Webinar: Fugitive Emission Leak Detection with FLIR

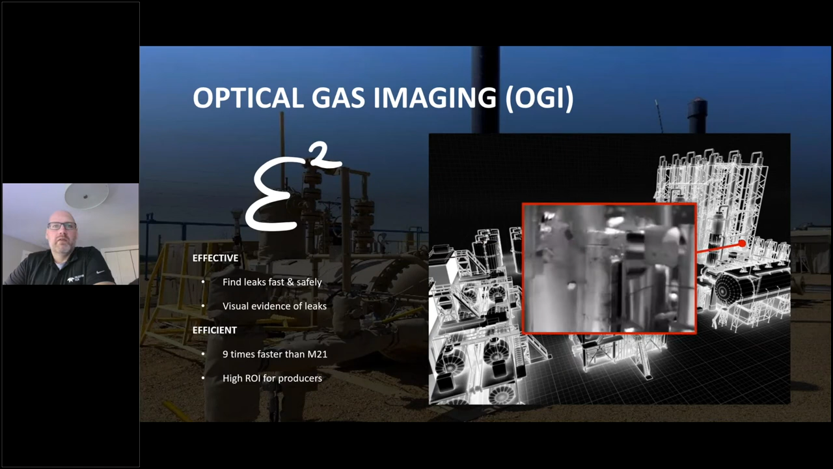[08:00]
the Saskatchewan Ministry of the Economy, all use thermal imaging technology for optical gas imaging for leak mitigation.
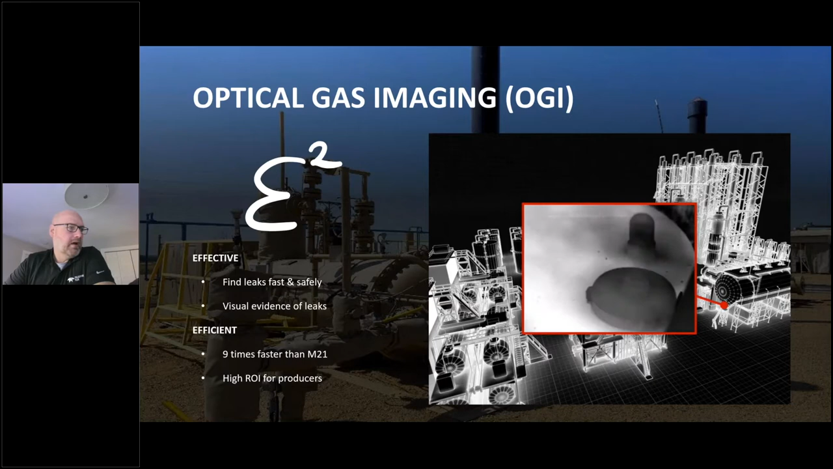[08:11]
So how does this technology work?
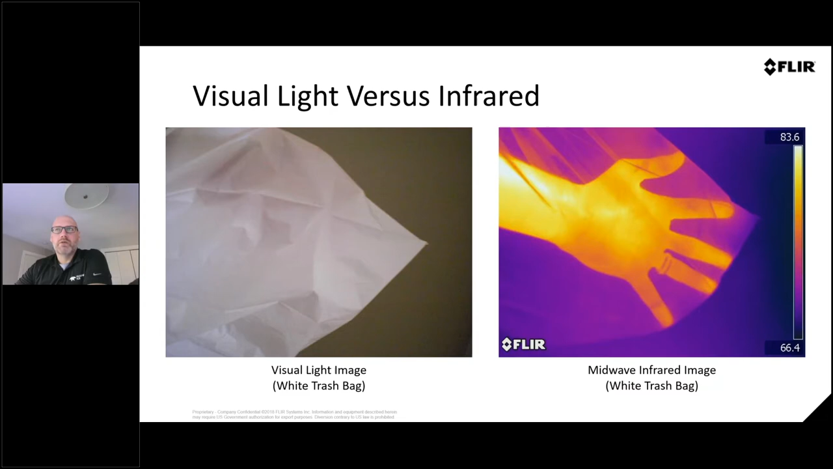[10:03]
Yeah, you can. You can take a camera, you can throw it under a plastic bag or garbage bag, and it will see right through it as if there's nothing there. One of the limitations is glass.
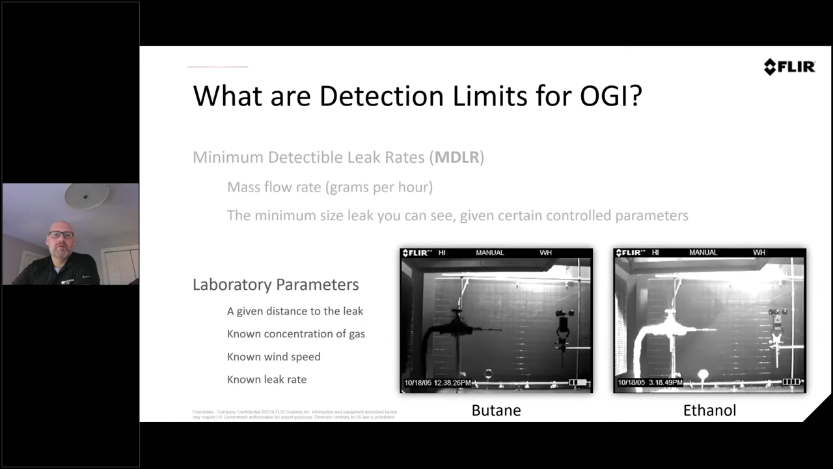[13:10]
okay, what's what's the smallest limit of a particular gas that we can view using that. And these are all published kind of things. If we were all in a room together, this is the kind of test I would take and show you how these cameras actually operate.
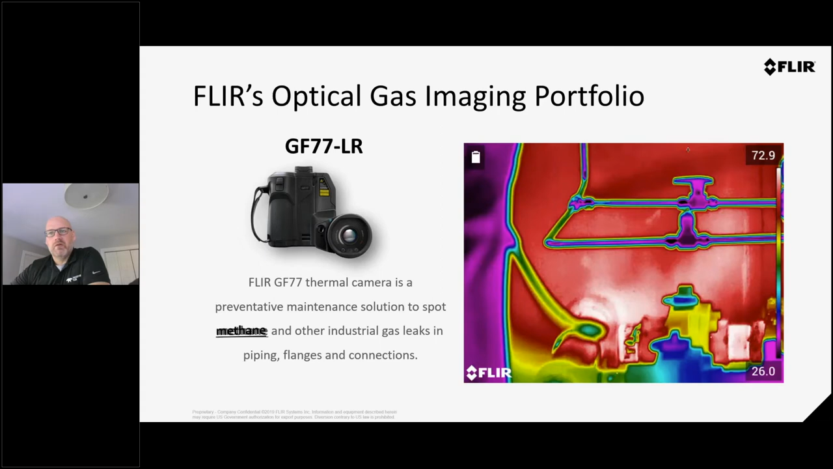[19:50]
So if you're doing a mix of oil and gas applications with methane, but you also want a camera that you can use reliably for a electrical inspection or mechanical inspection, this camera really kind of covers both uses. So here's a couple of units that are out and you can see I did not take that off of there. So SO2 is another gas that can be seen with this camera and the methane leaks on here. There are some cross comparisons between the methane leaks
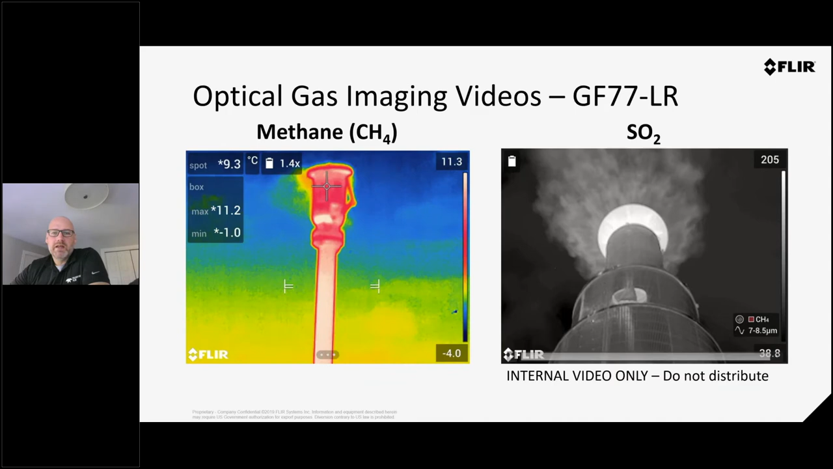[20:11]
On screen: spot 9.3°C
and the cryogenically cool cameras and you will see a much larger plume with the cryogenically cool cameras because they are more sensitive. So this camera, the GF 77 HR is just basically a lens swap. So we put a different filter on the lens and now we're able to see ammonia leaks and SF6. So in this case here, this little poof of gas is coming out. For those who aren't familiar with our cameras, we have a technology called HSM.
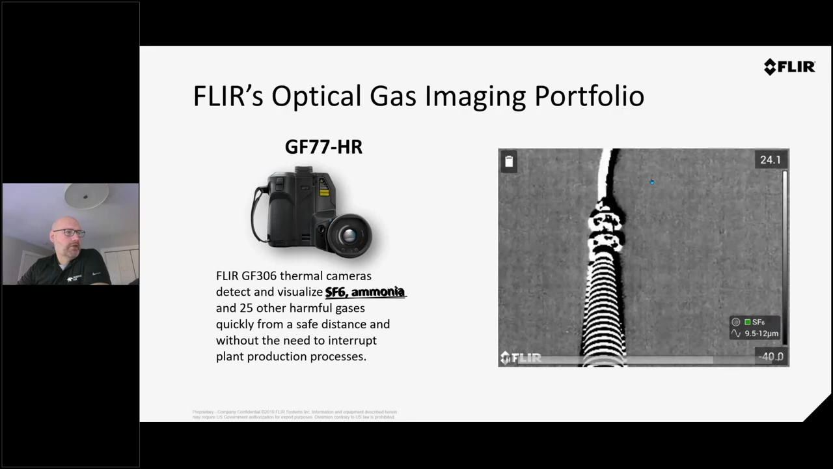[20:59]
And that's what you're seeing here is this is HSM. So these little things buzzing around, these aren't these aren't meteorites, they're just flies in the background. But it also shows that how small a leak that we can take off with with one of these.
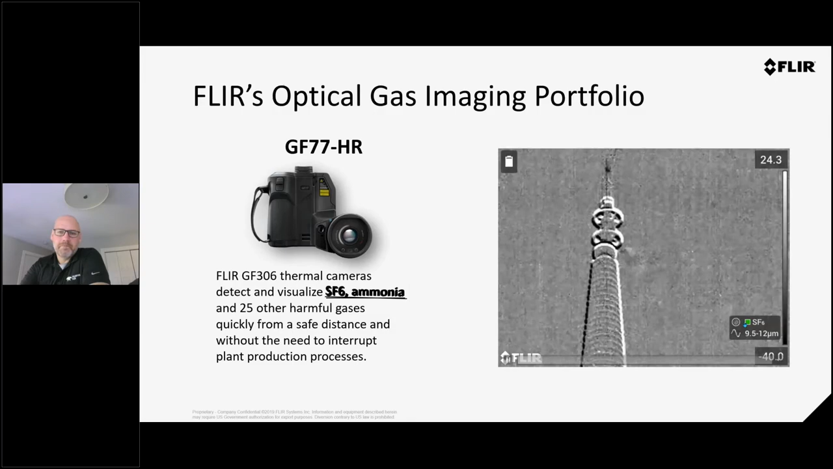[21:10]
And then here's some shots with that camera, another SFS leak and an ammonia leak.
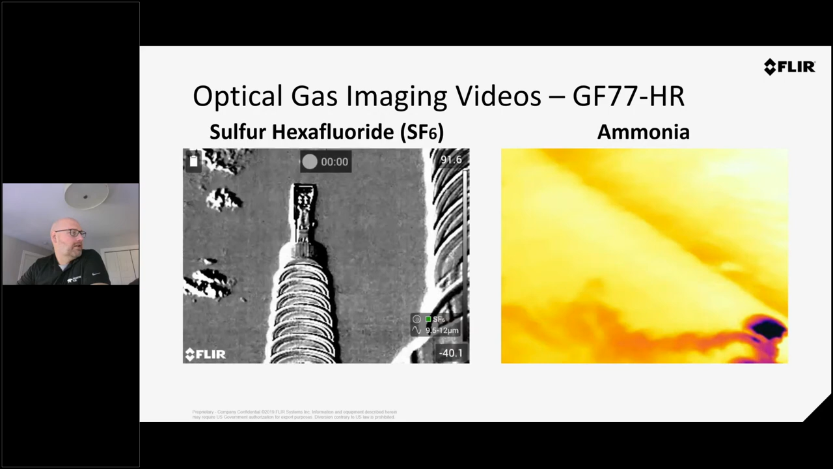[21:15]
For those who are using ammonia gas, this is very dangerous. You know, there's been lots of cases, especially here in Alberta, where people have been killed by ammonia gas. So being able to track that transfer stations or between mounting on vehicles, trailers and tractors and things like that, it's very important to be able to see that gas.
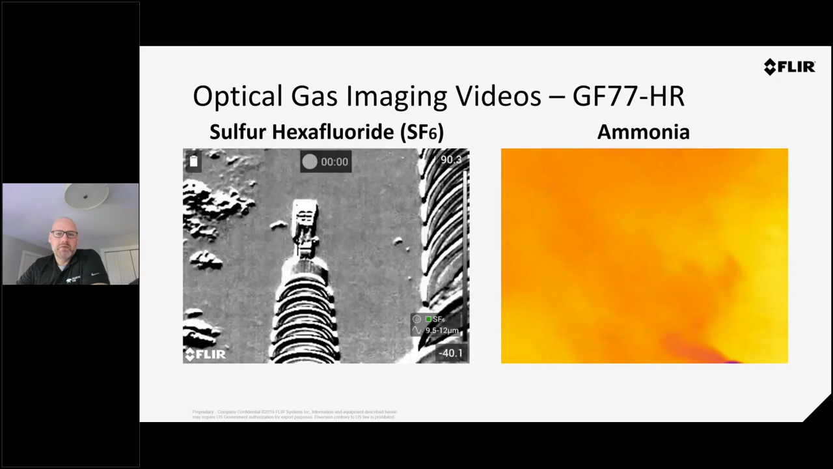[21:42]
And that's what these cameras are really about is not only seeing the lost product, but also saving people's lives using using these cameras.